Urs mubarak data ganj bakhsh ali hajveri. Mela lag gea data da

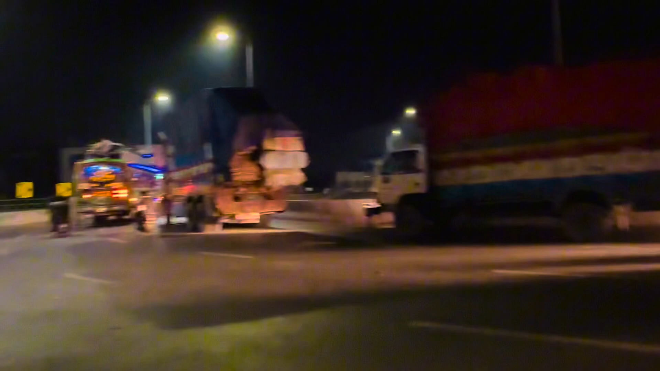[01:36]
यादगार चौक में जो पुल है पुल के ऊपर खड़े हुए हैं